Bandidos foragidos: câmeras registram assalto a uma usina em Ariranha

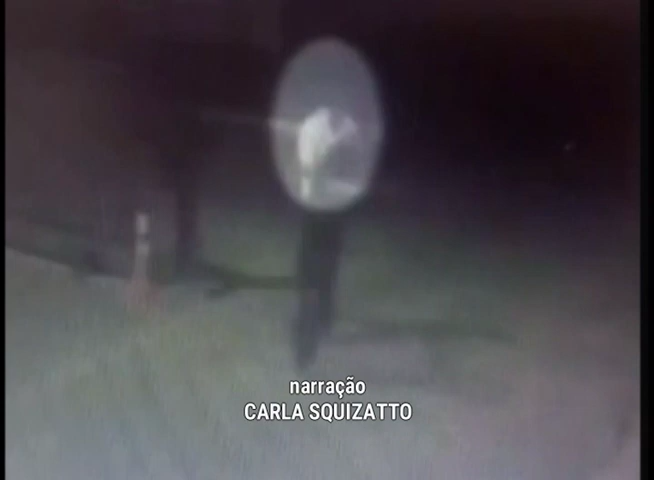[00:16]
Uma outra imagem dentro da guarita mostra
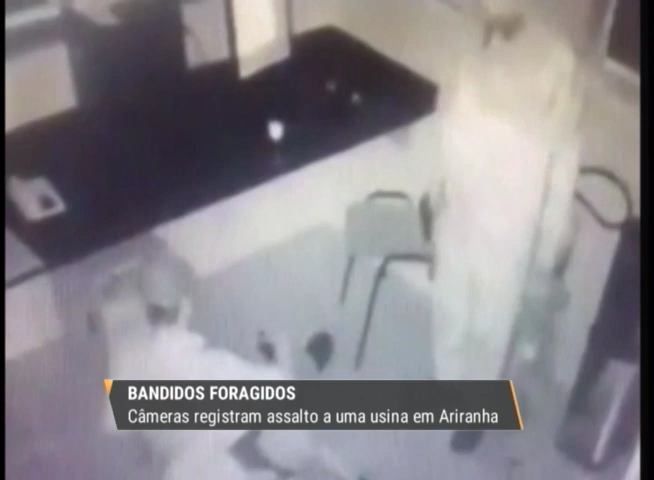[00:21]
dois seguranças sentados com um dos ladrões apontando a arma para eles. Ele sai, volta, fala algo e o segurança aponta. Logo depois, ele volta com um colete à prova de balas. Segundo a polícia, vários coletes e armas foram roubados da equipe de segurança e 12 peças de cobre, que juntas totalizam quase 200 quilos.